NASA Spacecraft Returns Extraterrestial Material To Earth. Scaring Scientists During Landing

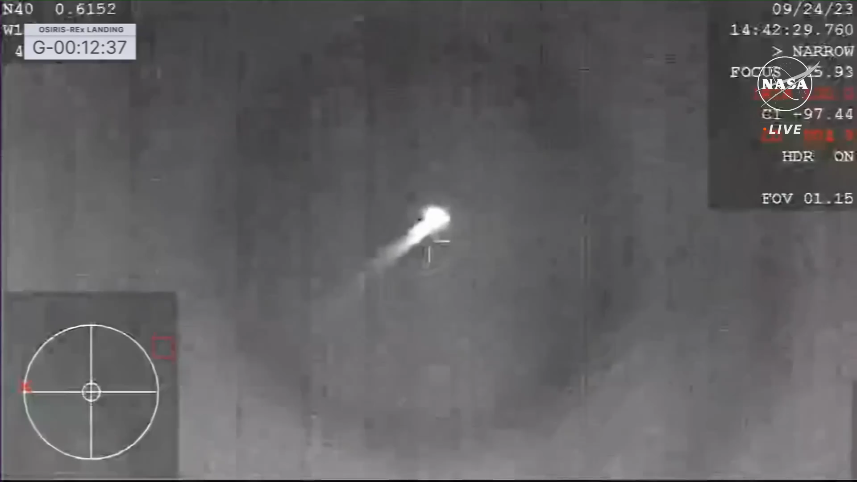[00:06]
Yesterday, OSIRIS-REx made its very important delivery to Earth, its sample return capsule straight across the morning sky, over California,
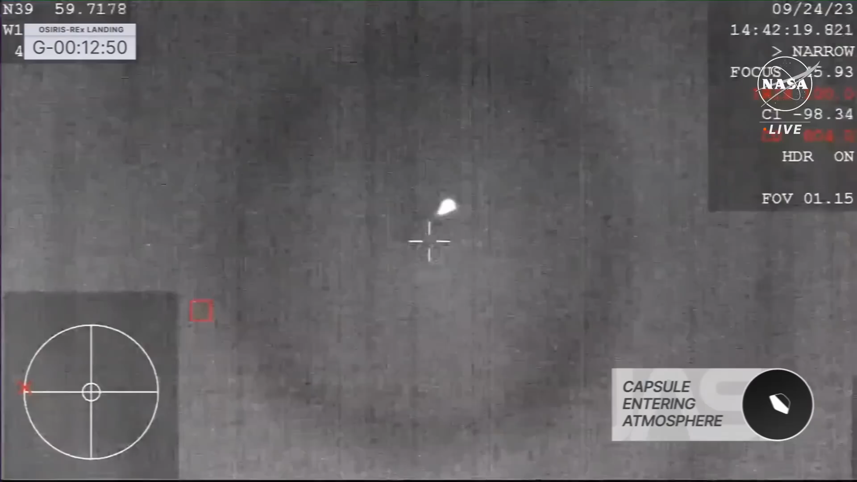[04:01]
Anyway, the WB-57 has special cameras for observing these kind of entry events. You can look in the top right and see some cool numbers, like, first of all, the date. That's very good because you can actually map it back to its position on the ADS-B trace.
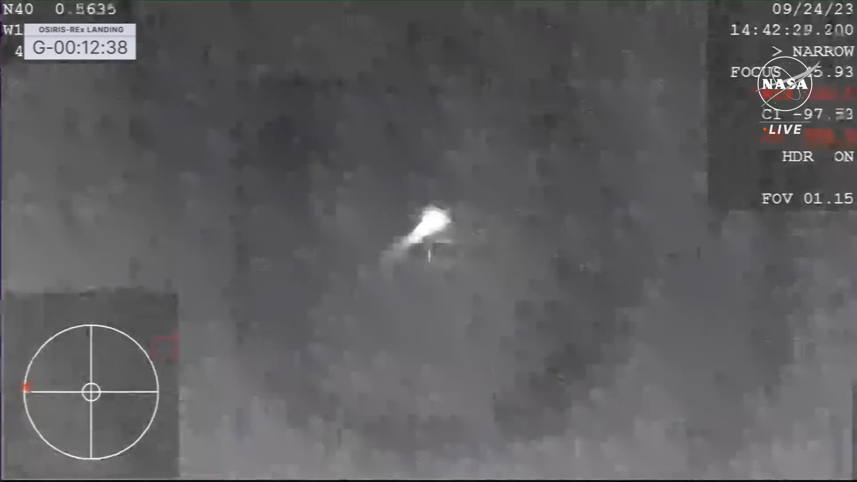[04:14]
You can also see the field of view of this, so it's 1.15 degrees.
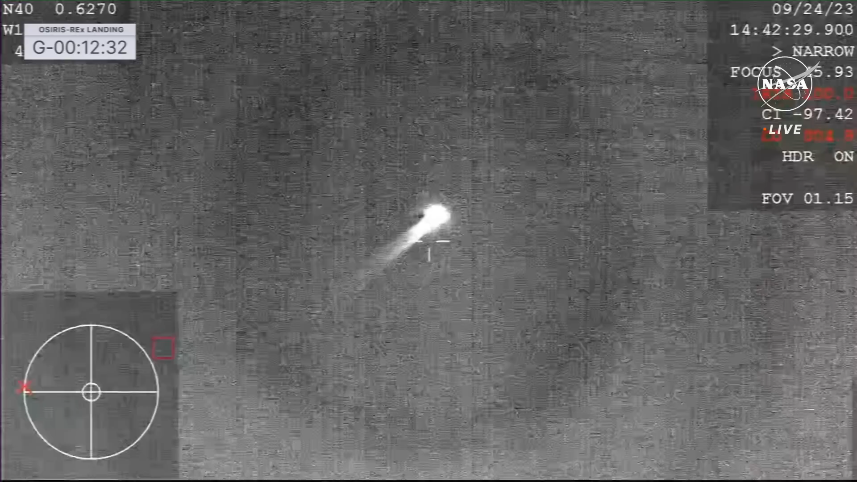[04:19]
It has multiple cameras. After switching from broadcasting the thermal one, they switched over to a more visual one. You can see that it was actually emitting light as it was streaking through the
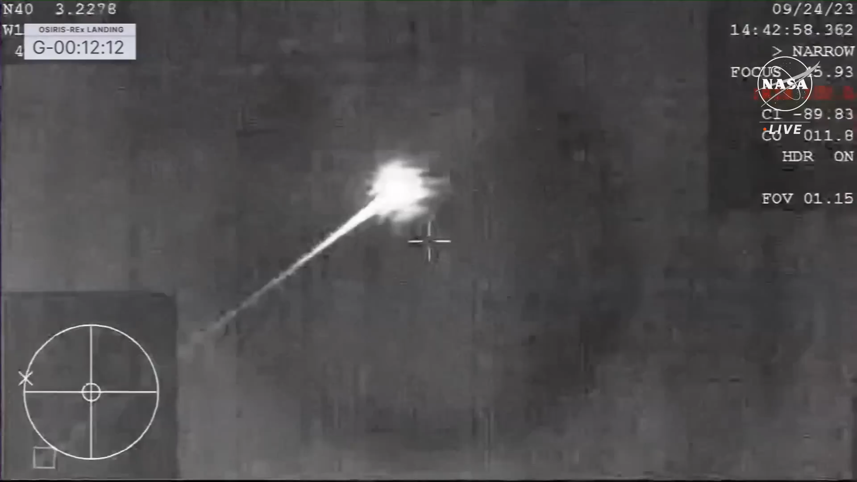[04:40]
atmosphere at thousands of miles per hour, generating heats of thousands of degrees. Now, in the top left, they have an OSIRIS-REx landing timer. I think that was pretty much somebody hit a stopwatch the moment they heard about atmospheric entry because it was supposed to take about 13 minutes from initial entry interface to actually landing on the surface.